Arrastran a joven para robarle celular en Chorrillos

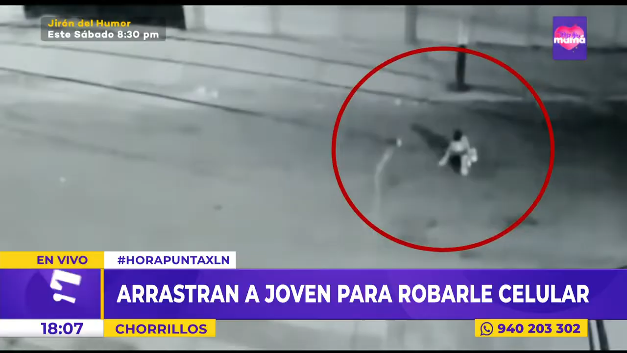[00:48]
ya desprendiéndose ella de este transporte, definitivamente lesionada. A partir de esta imagen que acabamos de ver, full pantalla, Trice, cuéntanos por favor cómo está esta joven y muéstranos ya con la luz de la noche incluso cómo se encuentra esta zona. Sí, y en ese video que estábamos describiendo al principio, Fátima,